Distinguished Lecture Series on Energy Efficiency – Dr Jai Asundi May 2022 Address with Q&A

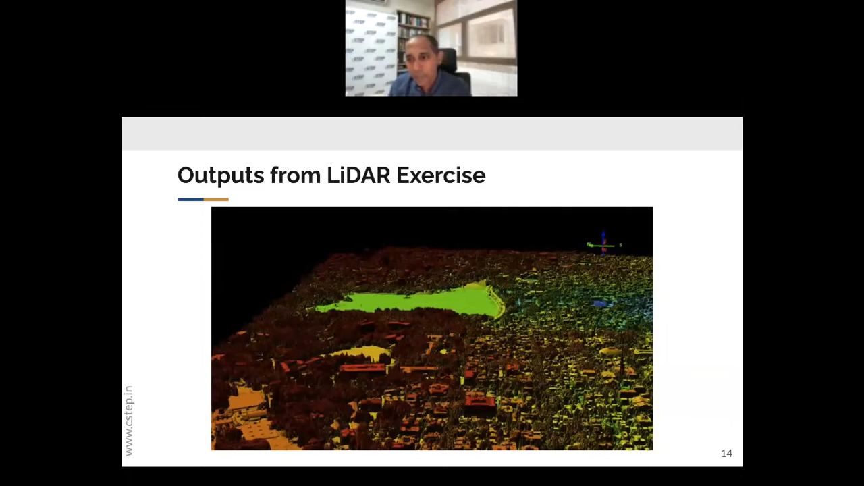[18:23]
Uh, you will see that when we look at this, uh, this is a point cloud. Uh, each of these points are put together.